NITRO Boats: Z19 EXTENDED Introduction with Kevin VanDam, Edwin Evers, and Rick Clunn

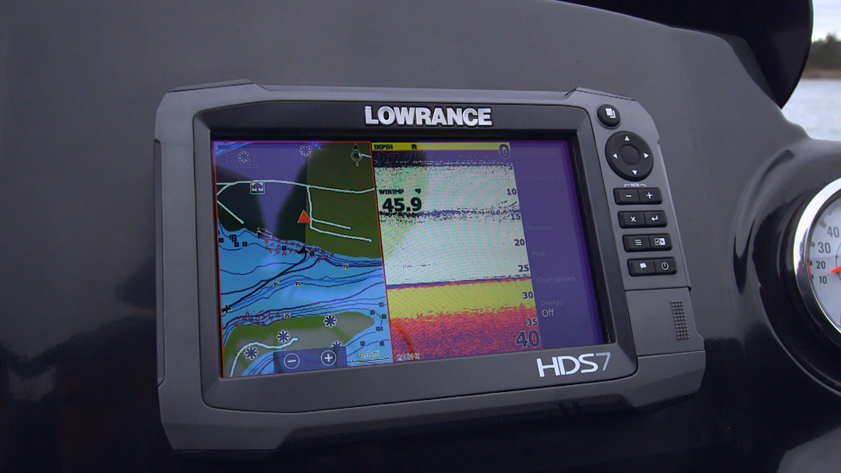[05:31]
The Z19 Pro package includes two Lorentz HDAS 7 Gen 3 touchscreen sidecan depth finders. You've got one unit here on the bow you also have another one back here on the console.
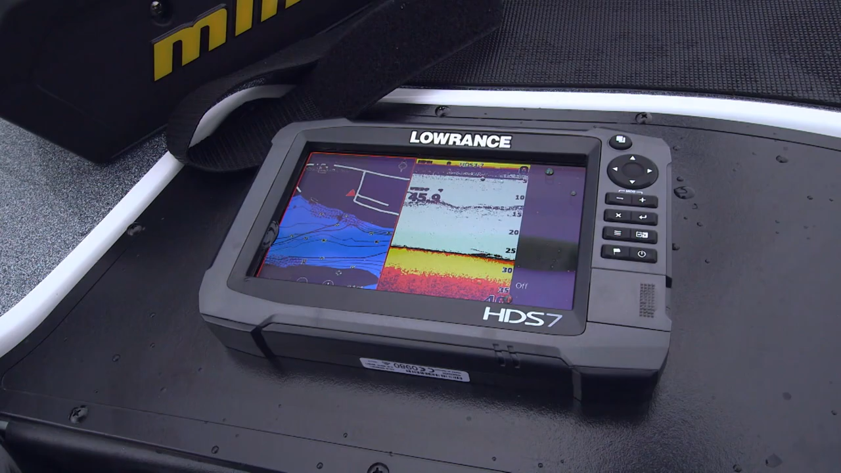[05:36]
They're identical you operate exactly the same.